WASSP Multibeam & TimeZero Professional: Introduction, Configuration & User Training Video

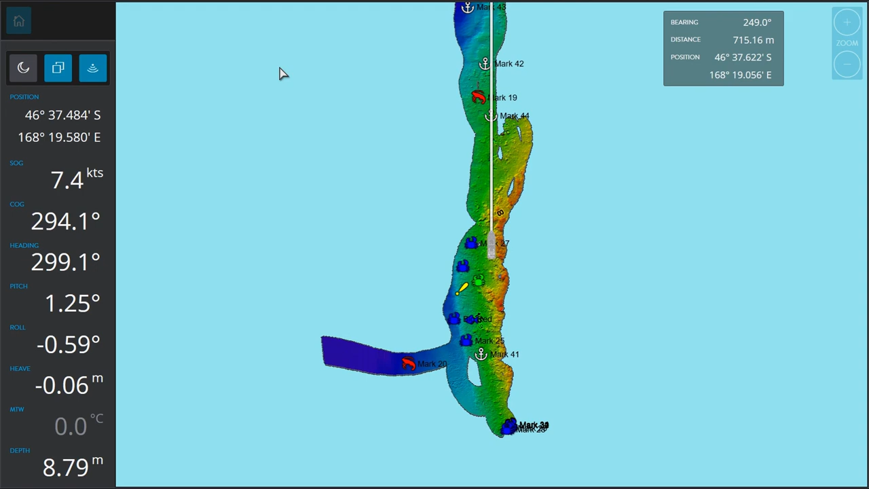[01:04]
On screen: depth 8.79 m
And so let's take a look at Time Zero Professional because the TZPro program gives you that extra flexibility to use WASP above and beyond what you can do with our CDX program. Here we are. We're taking a look now at Time Zero Professional version 4.
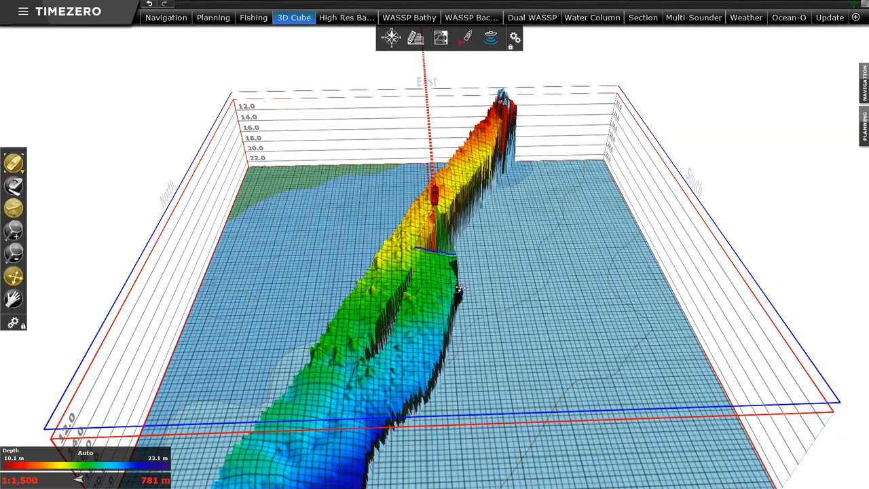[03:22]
I'm not sure how much value it gives at sea, but hey, if it gives you value, great.
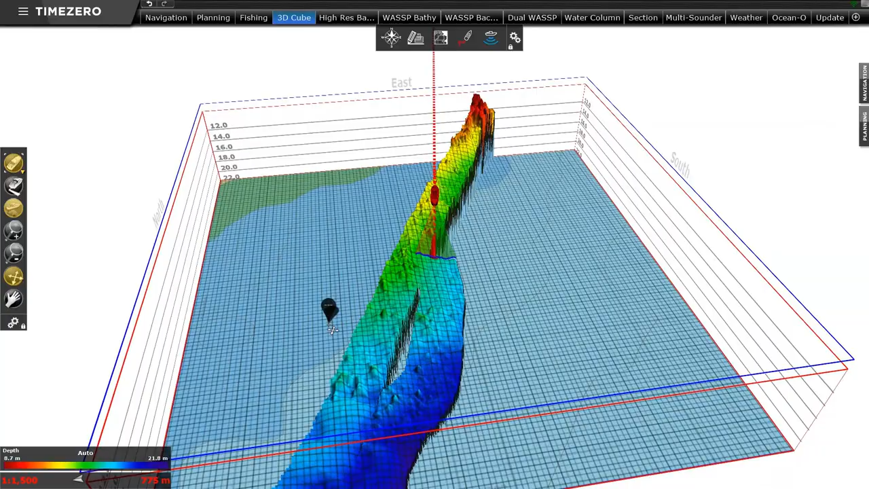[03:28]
So it's an oblique sort of grid view to be able to see the ship's map data.
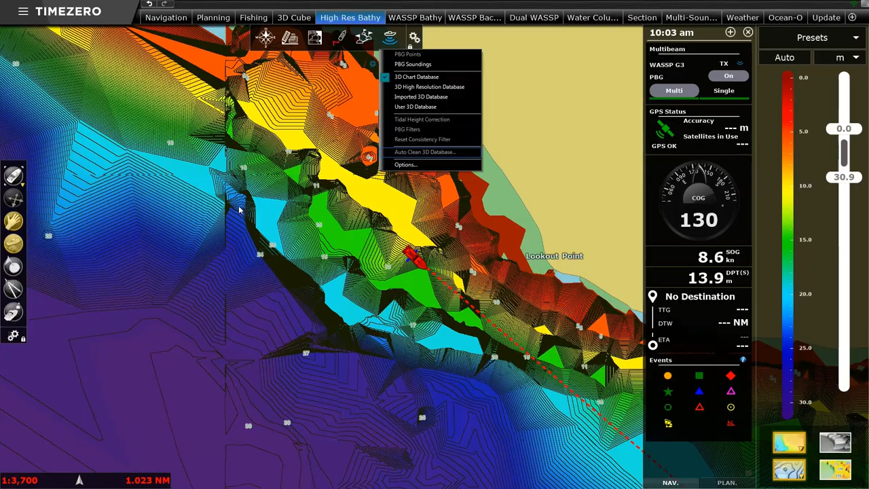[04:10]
On screen: depth 13.9 m, speed 8.6 kn
Even if you have WASP, it gives you an idea of where there's some detail. So if I was to show you, if I was only using my CMAP database, that's what my seafloor looks like in this area. However, we've purchased the high-resolution database. Now, if I wanted to, I could also show my user database, and that's my WASP data over the top. But I'm not going to use that. I'm going to keep them separate for the purposes of showing you the difference. So at this point, some people say, ooh, I don't need to purchase a WASP. Look how good this detail is.
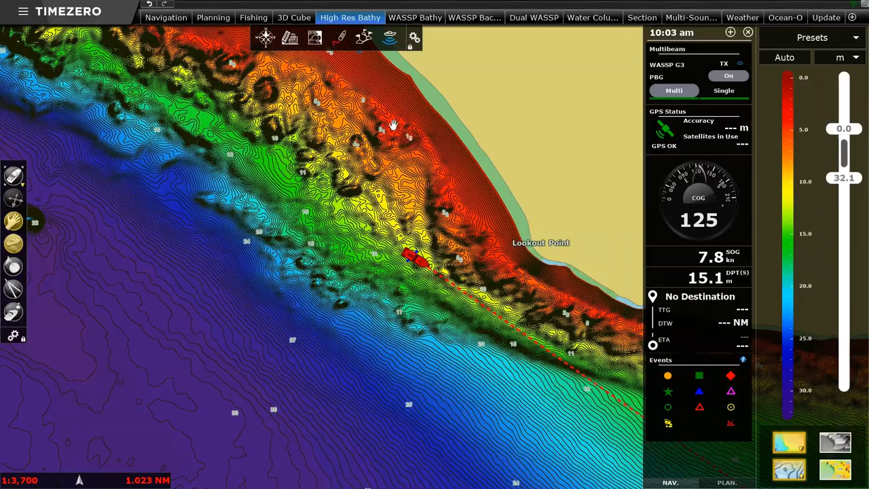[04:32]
On screen: depth 15.1 m, speed 7.8 kn
But we will show you that as good as it is, it is nothing compared to the ability that WASP provides you to map the seafloor. So what I've then created is I've created another option here, again, using the fishing style workspace. And in this case, I've configured it so that I can only see in my PBG the data that I've mapped myself, in this case, from my WASP multi-beam. So this is as if we're traveling at sea right now. This is data that was taken off a sea trial, live recording at the time.
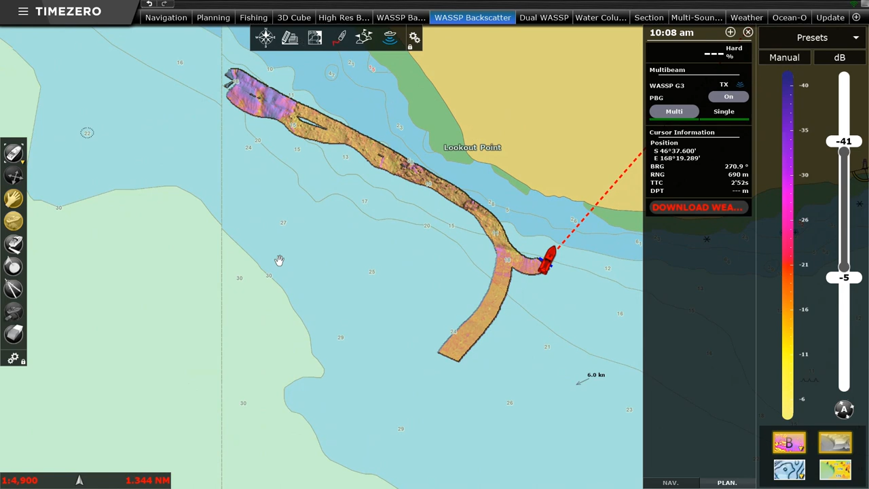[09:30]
So in this instance, our harder seafloor is coming through as the red sort of color, and our weaker is coming through as the yellowish sort of color. So again, we have a discrete mode, so if you prefer to have your own discrete mode, so I can go presets, manage preset, record current preset.
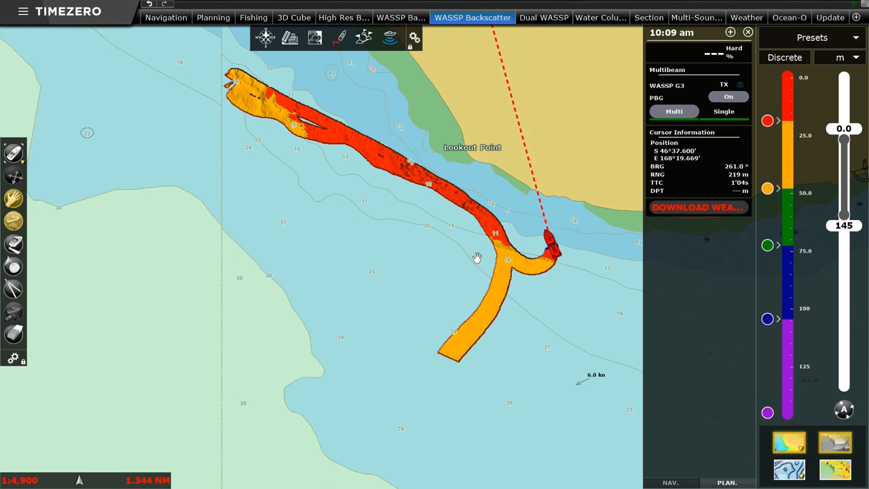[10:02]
and I want to use my lobster backscatter settings, I just come to presets, lobster BS, and I'm straight to that option. So you can see just how powerful this can be.
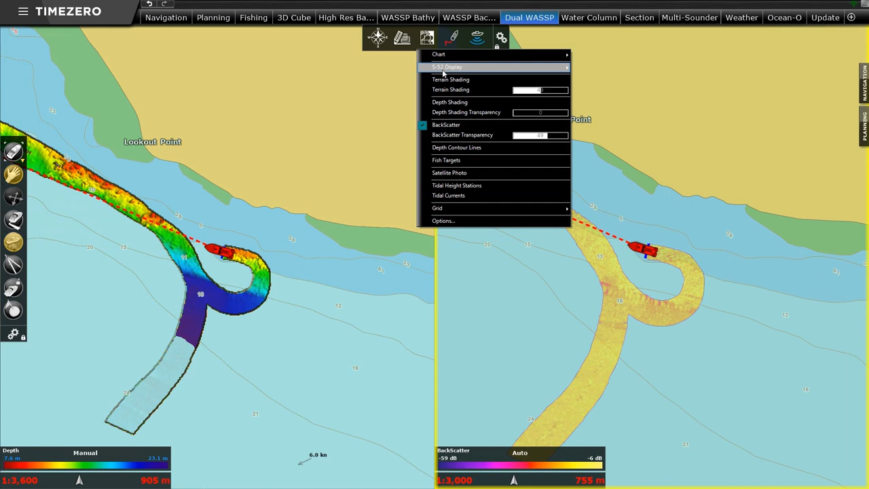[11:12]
On screen: speed 6.0 kn
So you see, even though I put terrain shading on the land, you can see that it also gives me terrain shading on the seafloor. So I'll show you again if that's not turned on, terrain shading off, terrain shading on.
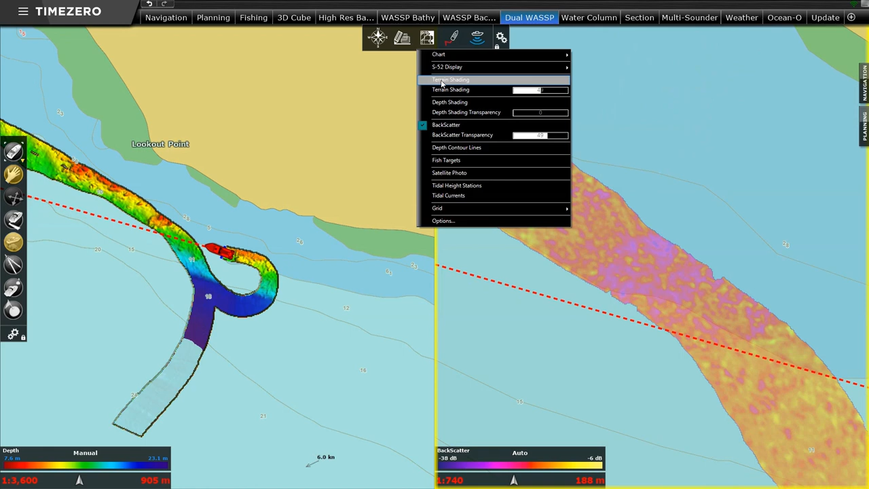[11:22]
So up to you, which you prefer. Some people don't want any terrain shading on, your choice. So if you wanted to have Dual Backscatter, which is on this side, and bathymetry, you cannot do this in CDX. It is not possible. So in CDX, you would have to alternate between Backscatter and bathymetry. And time zero, you can have both. In fact, if you wanted to have four different windows with four different things, you could. So it's that flexibility that time zero offer.
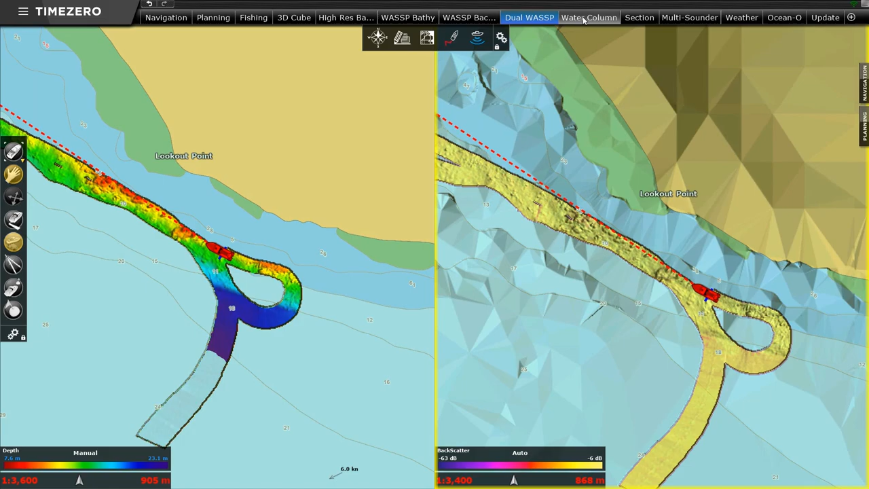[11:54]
And then some of the other options that you can get. So this is WASP is viewed for water column information coming through.